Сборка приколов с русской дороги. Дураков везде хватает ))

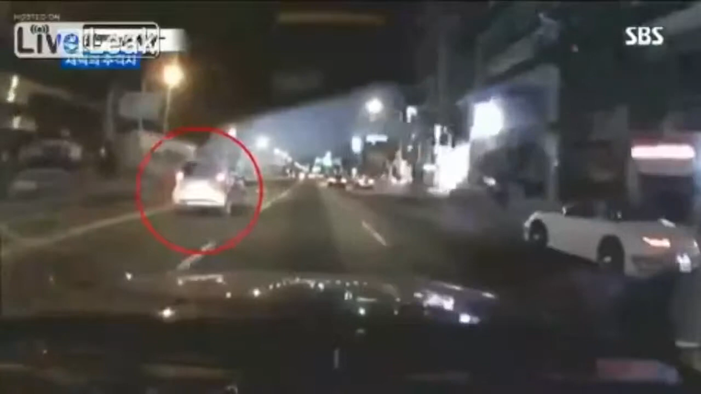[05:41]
살펴주십시오. 네. 좌회전 차선에서 직진을 하며 달려가더니 결국은 중앙선을 넘어가. 아이고. 신호 대기 중이던 오토바이를 그대로